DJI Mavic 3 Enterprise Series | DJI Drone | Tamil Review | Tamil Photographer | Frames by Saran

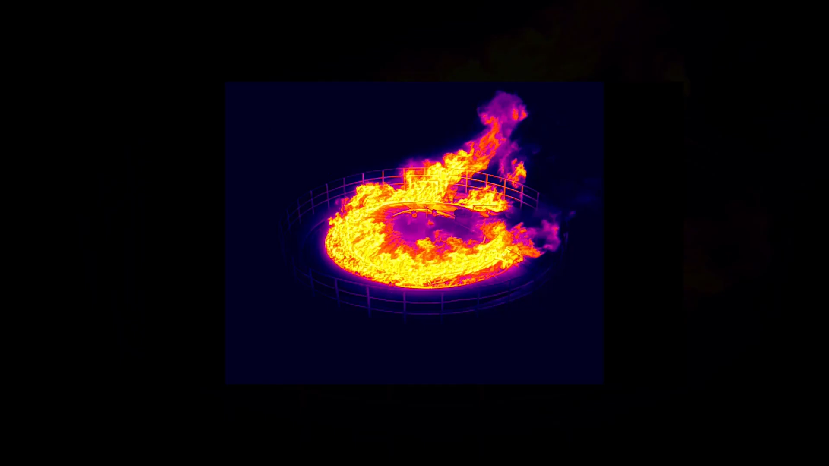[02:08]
camera as well now with the composer the thermal camera as well